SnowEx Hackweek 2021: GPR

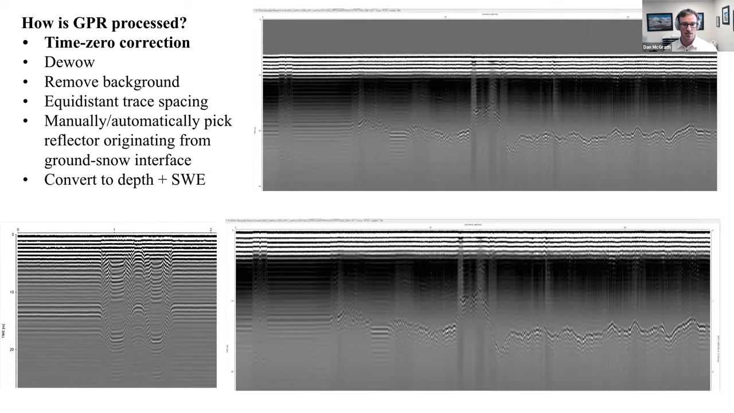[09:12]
Those are the ground and snow-ground interface or the air-snow interface and the snow-ground interface changing in relative distance to the transmitter and receiver. But what's constant there is the direct wave. And so we're able to basically verify and separate what's the snow-ground interface and the air-snow interface relative to the instrument. We also apply a number of other processing steps, and those are all kind of clumped together here in these two radar grams that I'm picturing.